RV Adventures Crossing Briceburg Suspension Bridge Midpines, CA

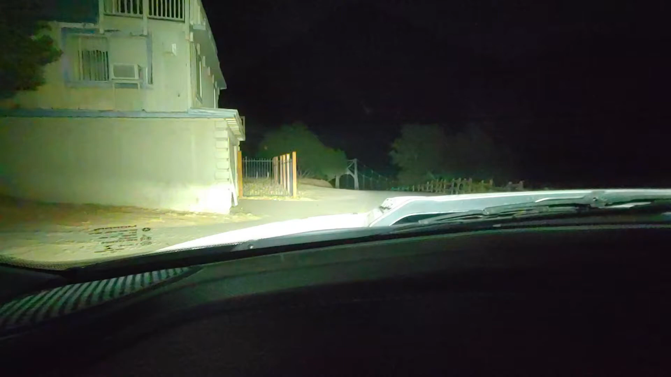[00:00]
Don't you have night vision on your phone?
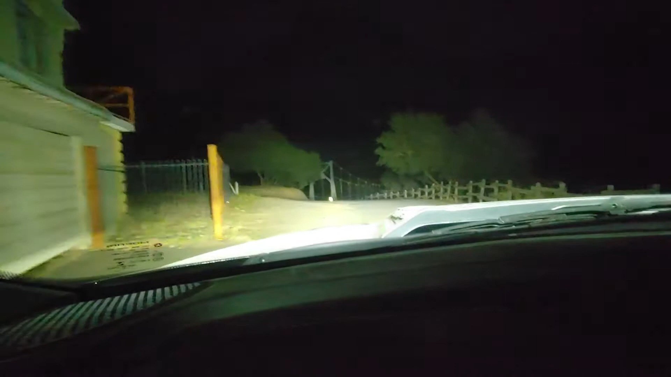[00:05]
Okay, we're going to go over the suspension bridge at Mercedes River.
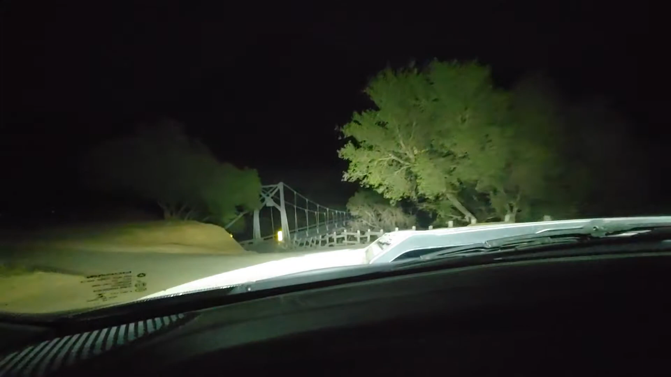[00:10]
This is what keeps us from bringing the trailer back here. But it's beautiful. I definitely would attempt it if we weren't too long. The max length is 45 feet. They don't tell you this on the website. And the max weight is 5 tons. So it is a wooden bridge.
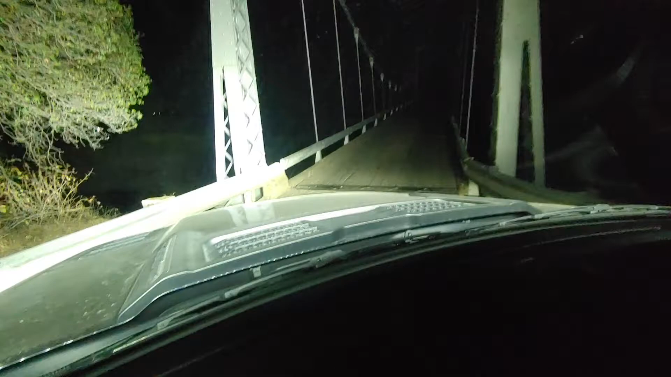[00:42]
Only one car at a time. And it creaks as you go over it. So I will open my window. My window tip.
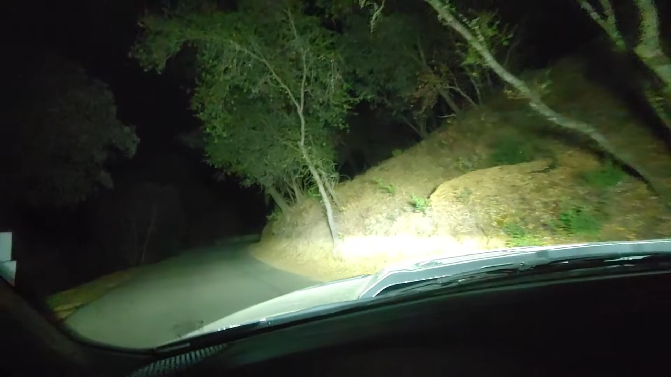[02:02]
I wouldn't recommend bringing an RV down here. Why? Because there's tight turns and curves that make it difficult for an RV to come down here. A lot of tent camping and low hanging trees. Oh, what does that happen when you fall off the trees?